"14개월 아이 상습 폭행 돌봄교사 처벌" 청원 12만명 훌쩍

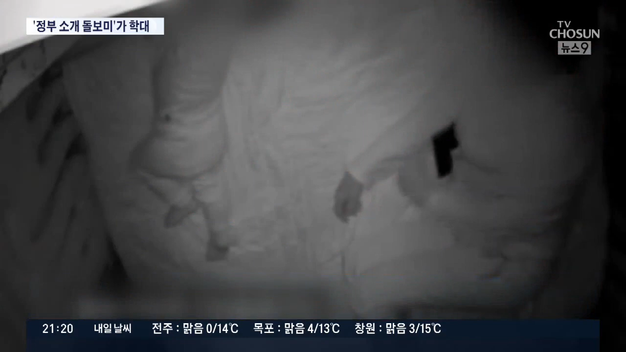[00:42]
침실에서 자는 동안에도 아이를 밀치는 등 학대는 이어집니다. 아이가 울 때 거실에서 휴대폰만 보며 방치하더니 아이가 바닥에 떨어지자 침대 안으로 던지듯이 밀어넣습니다.